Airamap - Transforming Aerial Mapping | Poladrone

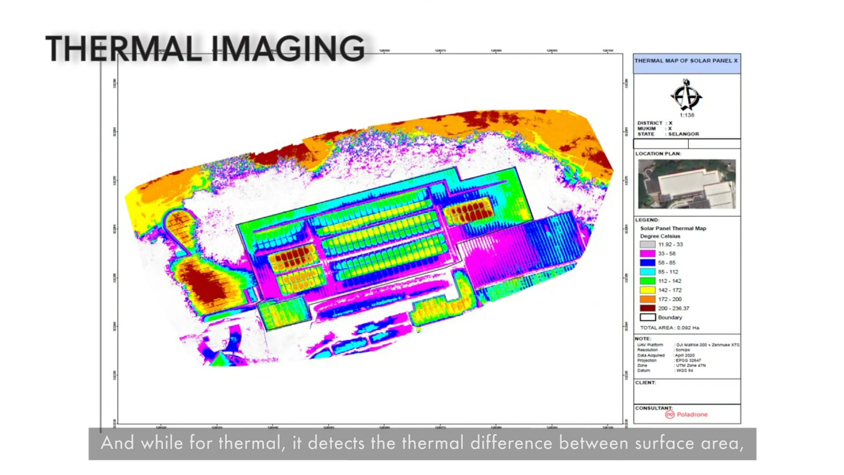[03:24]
And while for thermals, it detects the thermal difference within the surface area, so usually we do this for inspection-wise.